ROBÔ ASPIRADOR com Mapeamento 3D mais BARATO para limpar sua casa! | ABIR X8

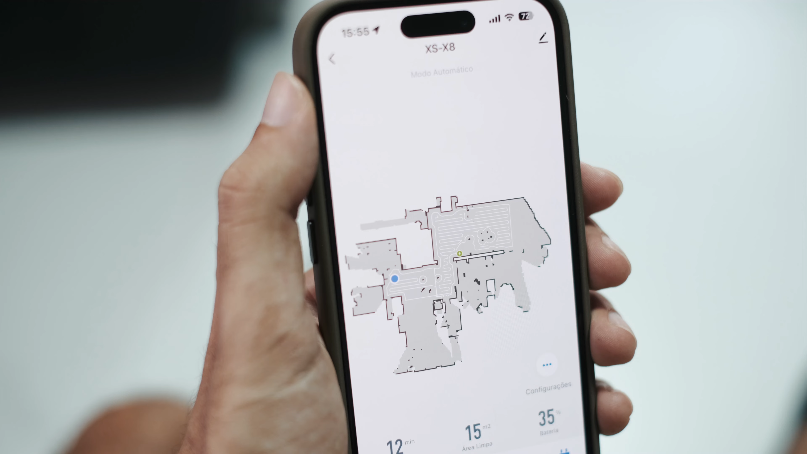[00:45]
Porque ele é bem completo, tem mapeamento 3D, retorna pra base sozinho, aspira e passa pano,
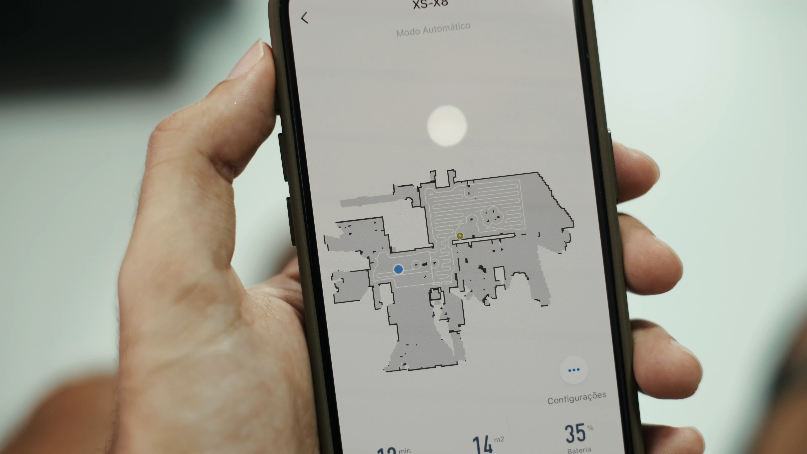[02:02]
E depois, com o mapa já formado,
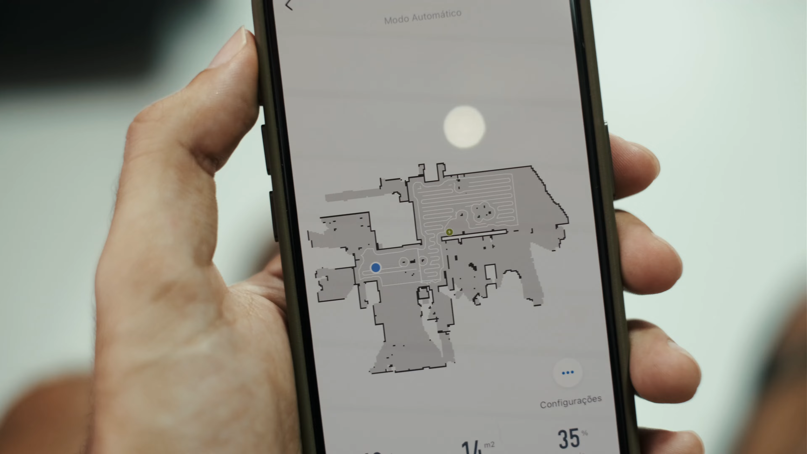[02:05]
o robô vai poder saber os locais da sua casa, também os locais por onde ele já passou, onde ele precisa passar, se ficou algum cantinho sem limpar.